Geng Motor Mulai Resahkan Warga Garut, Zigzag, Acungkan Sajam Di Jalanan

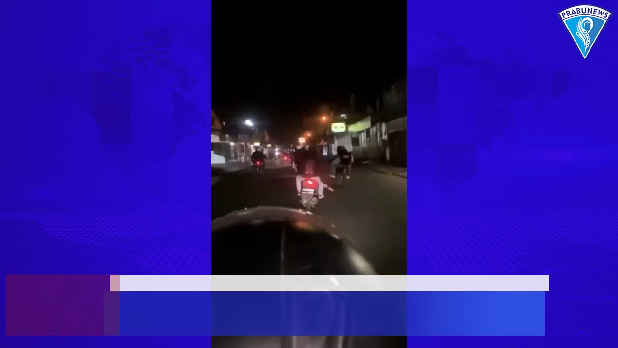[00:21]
Sambil menggeber suara kenalpot bising, mereka juga menutup akses jalan dengan cara memacu motornya secara zigzag. Polisi belum memastikan apakah itu GEMOTOR atau bukan, namun pihaknya masih mengumpulkan bahan keterangan dan identifikasi para koboi jalanan tersebut.